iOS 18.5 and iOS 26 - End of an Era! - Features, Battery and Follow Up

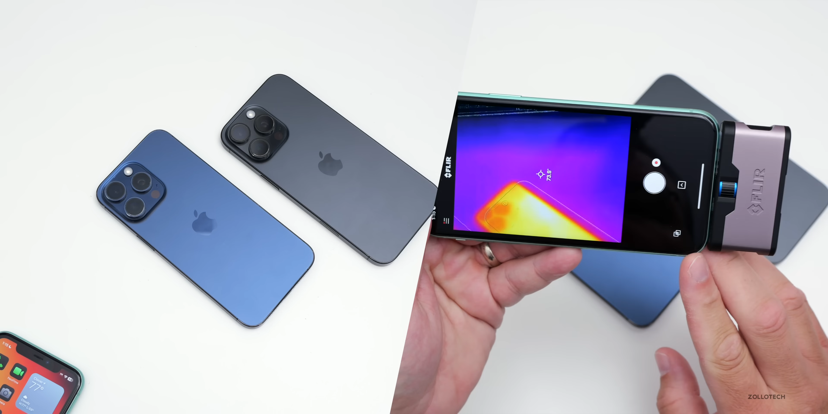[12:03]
So with the iPhone 16 pro max on iOS 18.5, we're at about 89 degrees Fahrenheit in the hottest area,
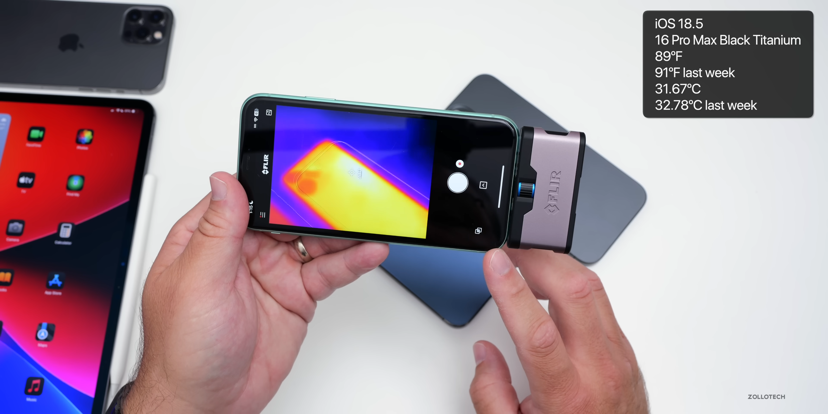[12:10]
almost 90 degrees, depending where you're looking on the 15 pro max with the same version sitting at idle. It's at about 83 degrees Fahrenheit.